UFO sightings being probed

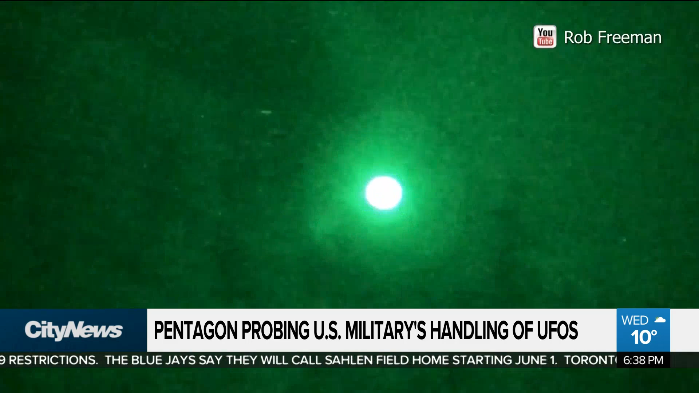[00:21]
it's the Pentagon's Inspector General, looking into the actions the U.S. military has taken to address the series of UFO sightings in recent years by military personnel, some of which we're looking at right here. Remember, U.S. Navy pilots have videoed objects,